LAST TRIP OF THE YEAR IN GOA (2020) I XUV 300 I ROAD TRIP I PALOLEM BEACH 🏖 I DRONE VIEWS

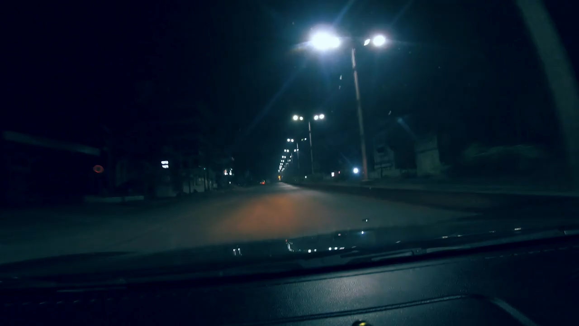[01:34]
बेलगांव सिटी के अंदर, अच्छा, सुनसान रास्तों में, अच्छा। और ये पाजी जो है वो टाइम पास कर रहे हैं एकदम बकवास वाला।
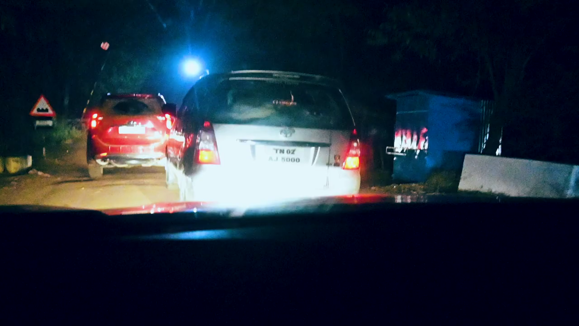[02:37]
ए फ्यू मोमेंट्स लेट, तो अभी यहाँ पे आप देख रहे होंगे बहुत सारा ट्रैफिक है,
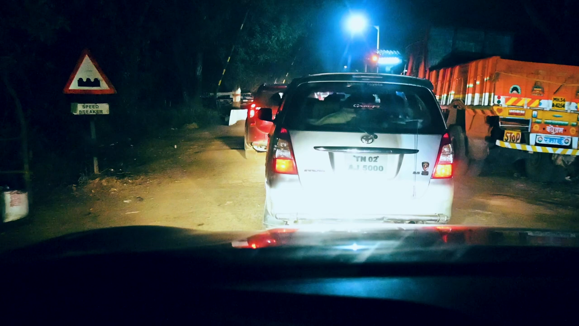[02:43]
सुबह के बजे है 6 और आप देख सकते हो पूरा ट्रैफिक।